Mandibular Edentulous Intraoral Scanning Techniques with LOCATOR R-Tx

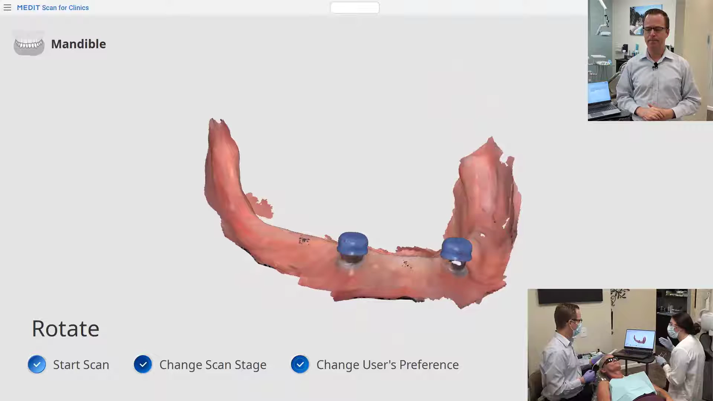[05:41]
If I have one or two little areas where I'm missing a little bit of scan data,